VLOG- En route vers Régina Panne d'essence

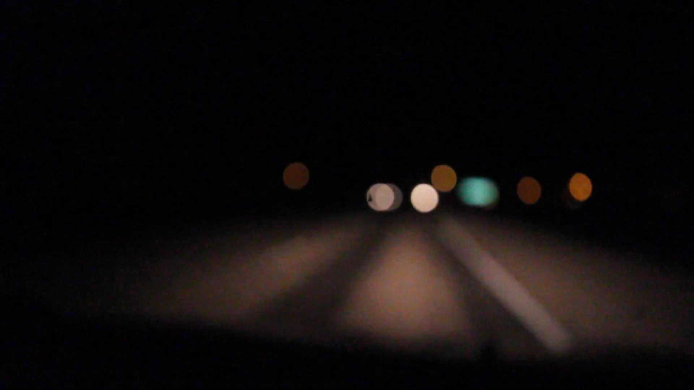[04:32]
Fuck, est-ce que tu ralentis là? Oui, c'est dans ici. Est-ce que t'es ralenti pour vrai? Ok, je pensais que c'était le char qui arrêtait. Je pensais que c'était le char qui arrêtait, man.
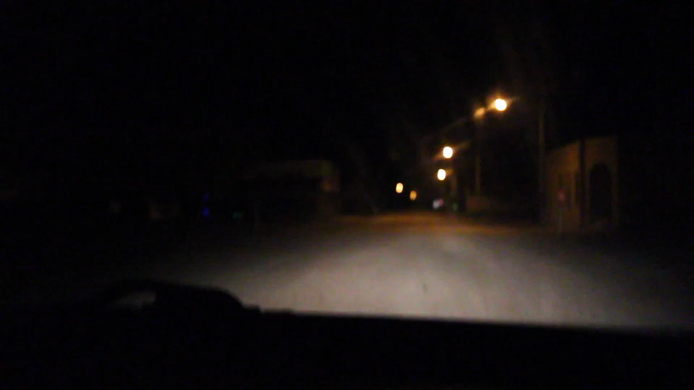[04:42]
Alors, on est rendu à envisager l'option de cogner une porte. Oh mon dieu. Et... Je disais 1 000 par contre. Juste là. Est-ce ouverte? Est-ce ouverte? On espère tellement que la station est... Ah! Et ça s'annonce pas bien, ça s'annonce pas bien, mes amis. Holy shit.
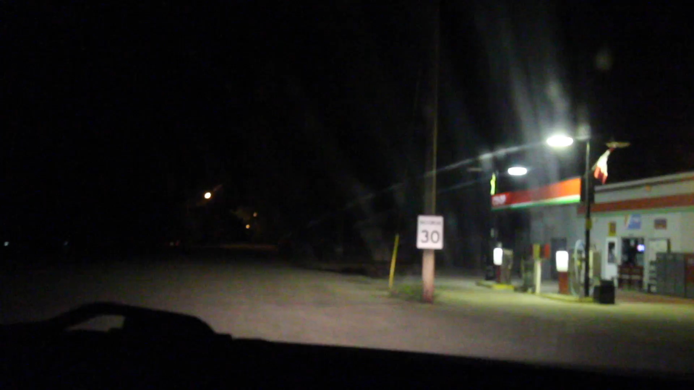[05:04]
Holy crap, non! Non, la station est fermée, mes amis.